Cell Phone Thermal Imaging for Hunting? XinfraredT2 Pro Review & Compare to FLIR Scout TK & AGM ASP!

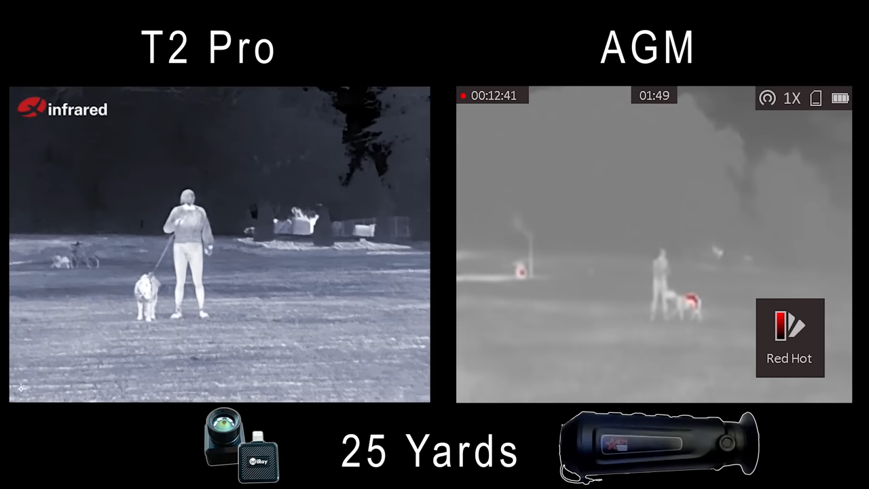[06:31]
so maybe that affected it but the agm just isn't even competing here the infrared has so much more detail at
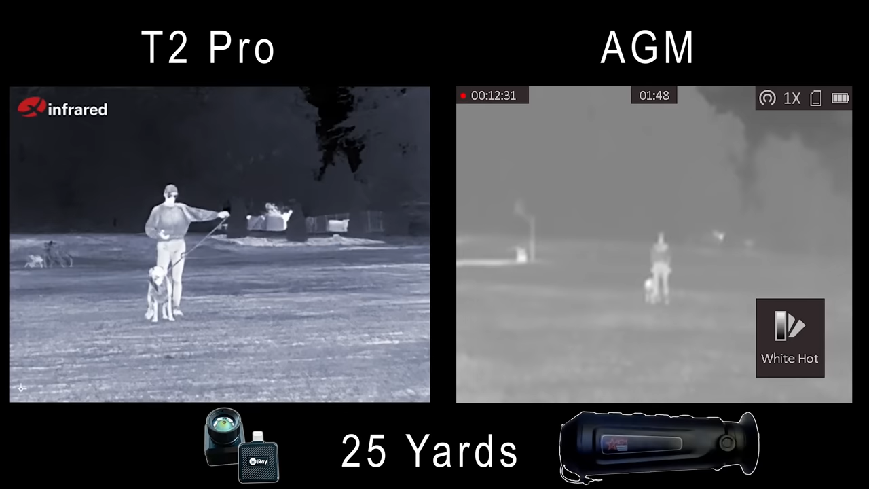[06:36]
least here at 25 yards as before i'll go ahead and cycle through the color palettes with both units and then move
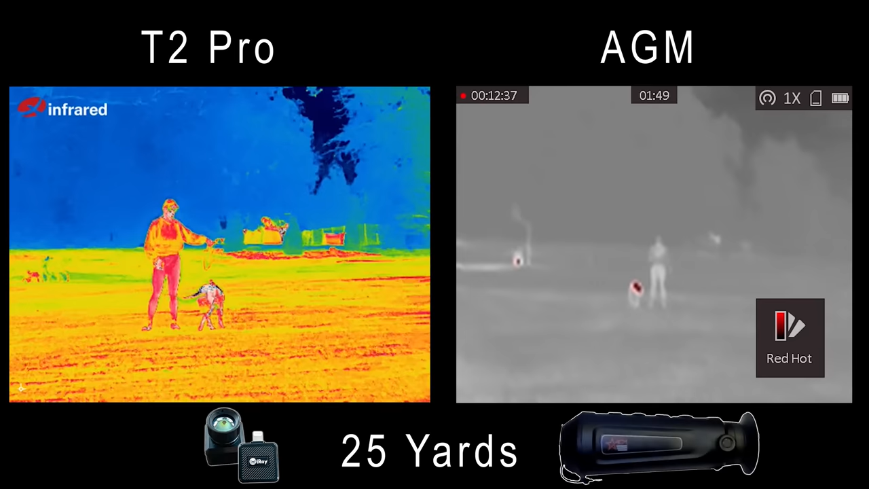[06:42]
back in 25 yard increments and i'm going to give you a look at the zoom features on both of these two at 75 and 100 yards as the distance
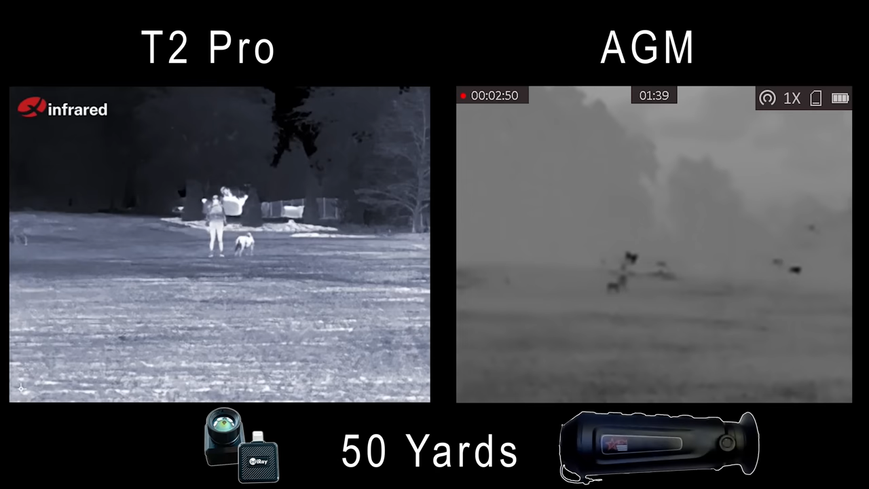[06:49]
increases the gaps between these two is starting to widen here at 50 yards noticeable detail on the infrared i can see what i'm looking at
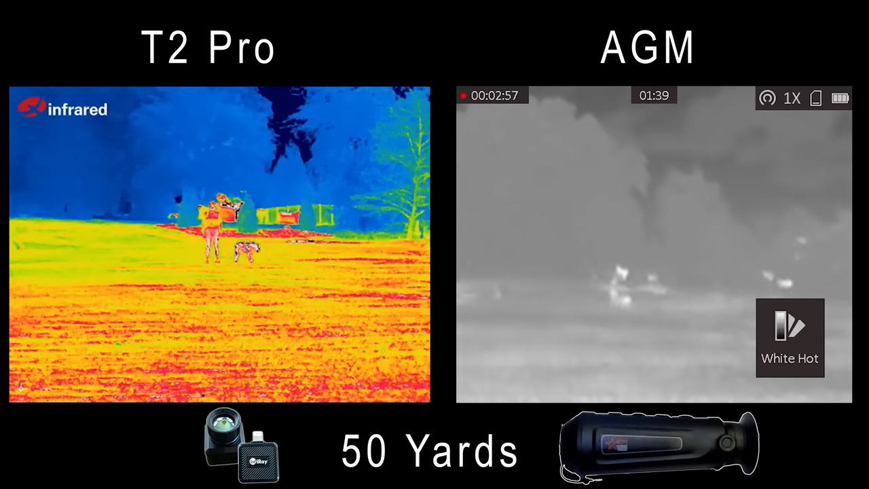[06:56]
in the foreground i can see pepper the small hog aft in the doe tell exactly what i'm looking at the agm overall foggy
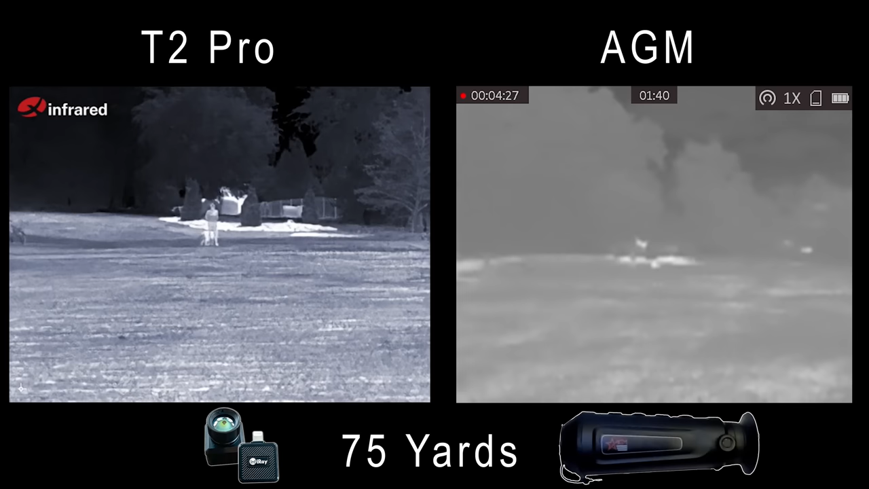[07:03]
at 75 yards the same thing is true i'm beating a dead horse here a lot more detail on the infrared agm is washed out especially
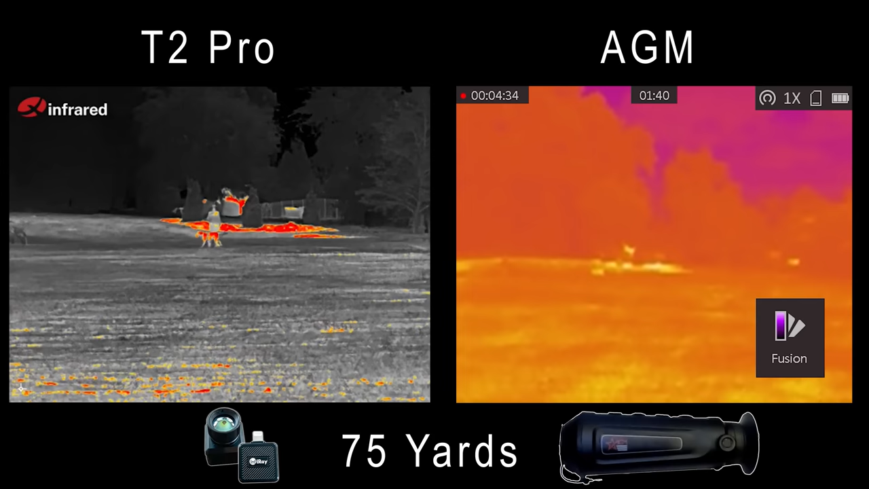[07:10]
against those objects in the background that are giving off some heat as well let's take a look at the zoom features though as i've said before in some other videos my review of this agm in particular the digital zoom is just not useful it's so foggy i can't
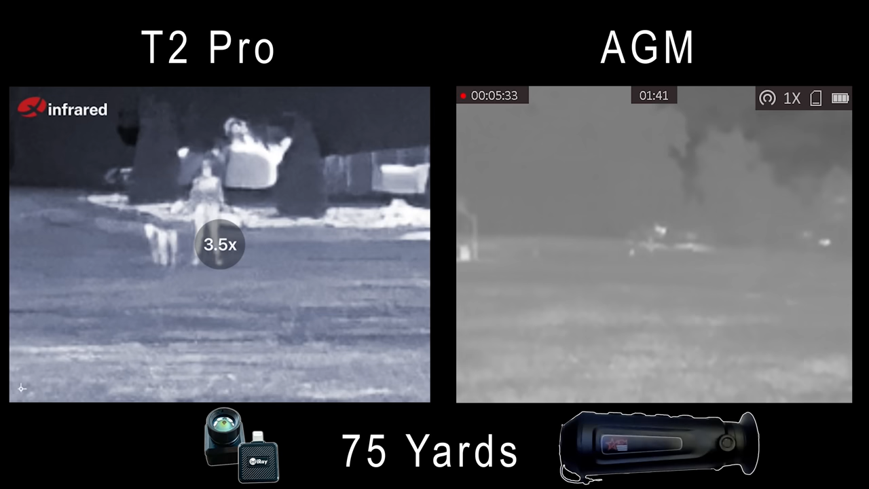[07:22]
tell what in the world i'm looking at by comparison the zoom on the infrared is actually excellent i'm zooming in on the subjects and i'm not losing a heck of a lot of detail as i'm doing it looks very good
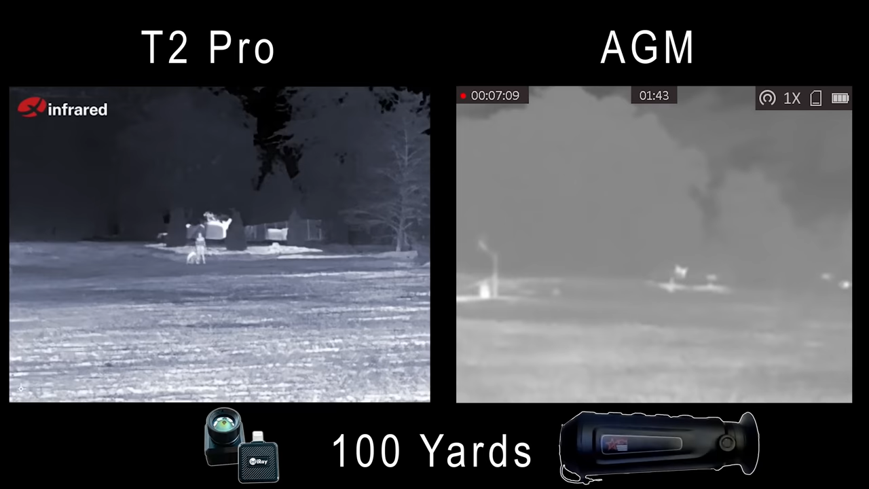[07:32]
at 100 yards no surprise here without any zoom on the infrared
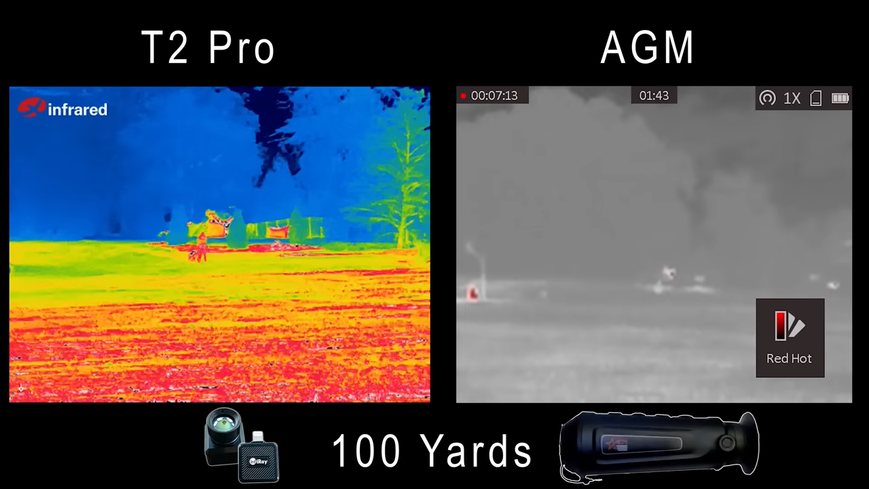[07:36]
continues to outperform the agm by a wide margin now if i look at the zoom on both units the
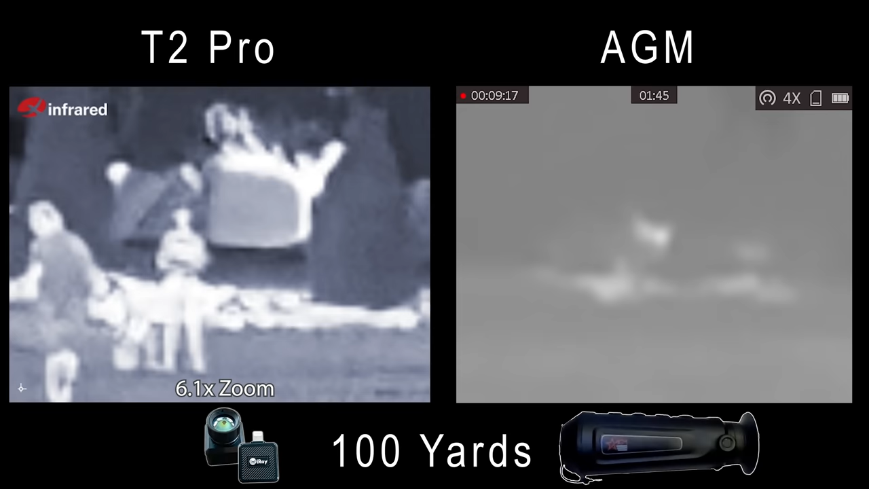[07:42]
infrared again impresses with its zoom at this distance the agm again not even useful if you can't pick out the subjects against the background without the zoom on the agm the zoom is not going to help you now this last one i found a little bit
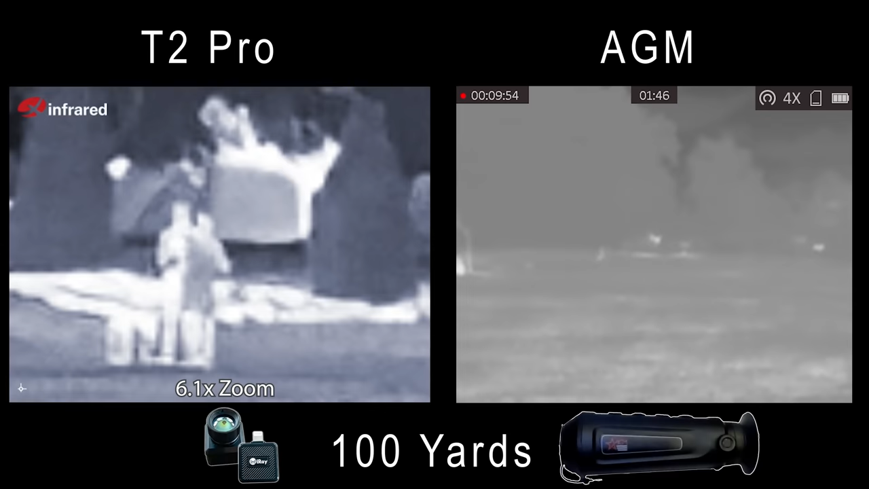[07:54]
funny on this last attempt to zoom in with the agm it is so much blurrier than the infrared i
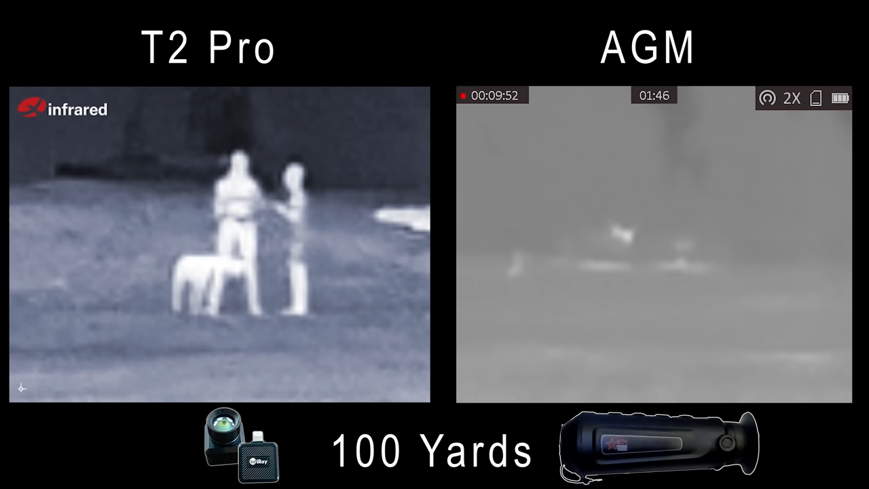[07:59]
actually lost the subjects the subjects are over here on the left hand side and i zoomed in on the background not
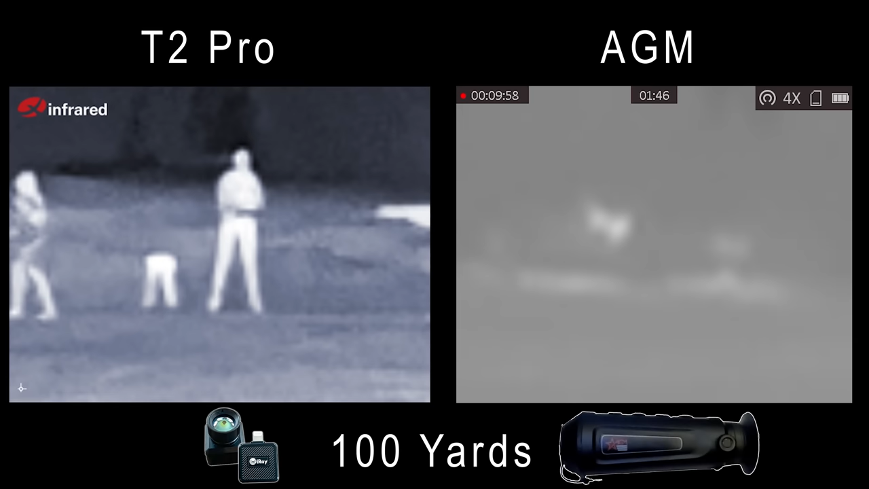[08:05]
able to tell the difference that tells you everything you need to know guys i gotta be honest i'm shocked i don't know what to make of these results this unit